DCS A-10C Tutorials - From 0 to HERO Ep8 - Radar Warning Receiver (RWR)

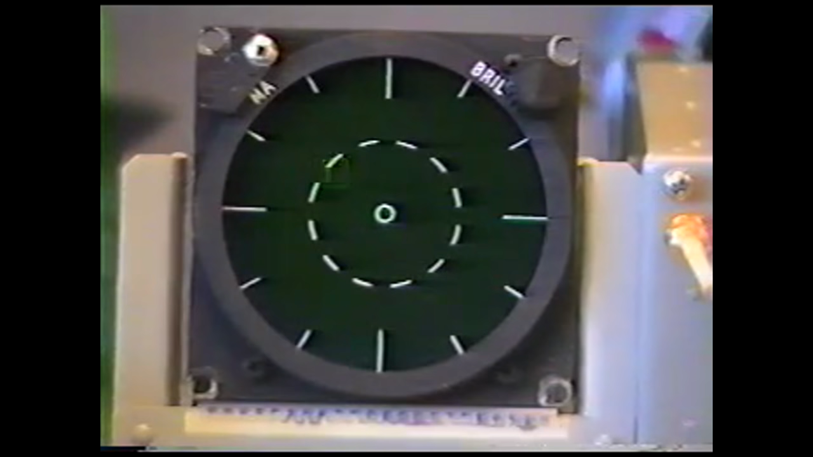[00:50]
The entire job and purpose of these sensors is to essentially soak up all of that radiation or radar and basically show you in a bird's eye view exactly where that is in relation to your aircraft. Now the radar warning receiver as you can see here and this is from the DCS-810C2 manual at this page right here 419. This is a bird's eye view of what you're going to see. The center is obviously you and anything in front of you that's 12 o'clock position that's in front six o'clock position will be behind you and so on and so forth. When the contacts are closer to the center they are not technically physically closer to you it's just that their relative threat range has increased.